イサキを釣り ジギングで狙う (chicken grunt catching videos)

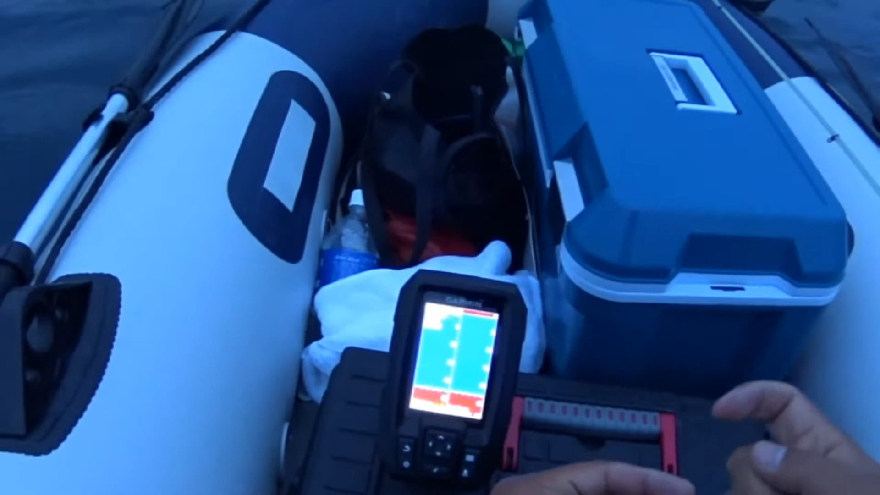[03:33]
85、これにハリスが今度は2.5号まで下げました。で、軸が、これに25g、10g、20g、20g、の1.5号まで下げました。はい、今なんか、一応、魚タンには出ておりますね。